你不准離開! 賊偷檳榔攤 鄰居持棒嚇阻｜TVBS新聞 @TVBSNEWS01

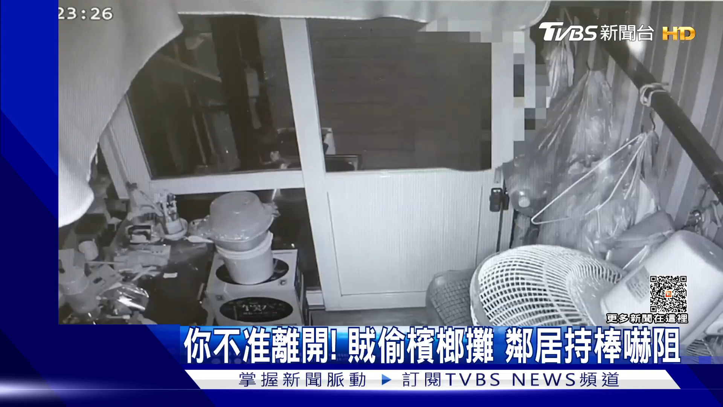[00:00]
似乎是有備而來竊賊頭戴牙水帽大半夜來到檳榔攤拿出拔釘器敲開門鎖進到店內後還抬頭看了一下監視器開始東翻西找沒幾分鐘後遠景到場當下這名竊賊卻被困在店內想走也走不了